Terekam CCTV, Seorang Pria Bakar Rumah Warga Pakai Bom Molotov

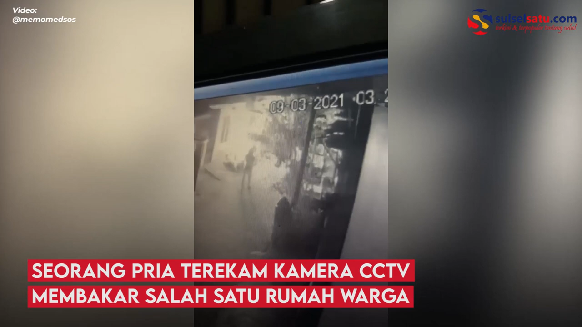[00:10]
Lari nih. Molotov, orangnya dia di sini nih. Orangnya. Oh, pakaian Gojek juga dia. Oke, okay, udah ya, clear.
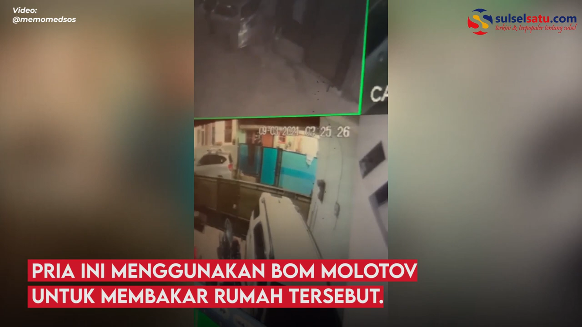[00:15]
Oke ya.
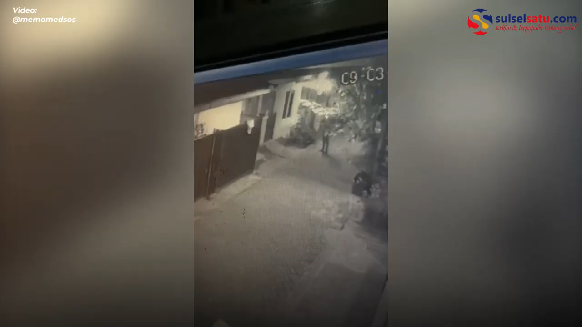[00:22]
Lempar minyak terus dibakar. Ya. Nyalain. Oh, ini nyalain api ya. Ini nyalain api ya di sini. Pas dilempar. Ini enggak gue cepetin. Ini video standar. Nah, belum. Nah, di sini udah nyalain api. Lempar. Oh, dia kayaknya lempar molotov deh. Ada botol kaca enggak? Susah nyarinya.